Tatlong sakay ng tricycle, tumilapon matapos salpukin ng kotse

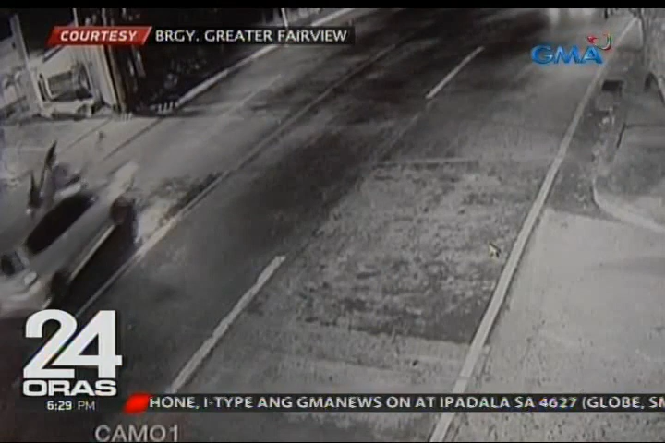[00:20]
Kumalas ang motor sa sidecar dahil sa lakas ng banggaan. Tumilapo ng angkas ng driver sa ibabaw ng kotse.
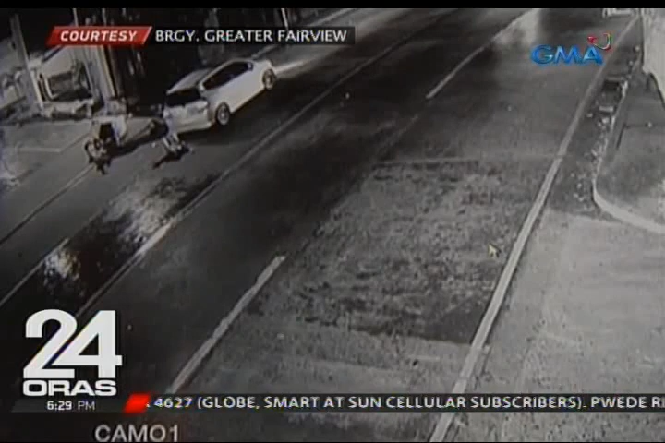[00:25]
Hirap naman makatayo ang driver ng tricycle at ang isa niyang pasahero.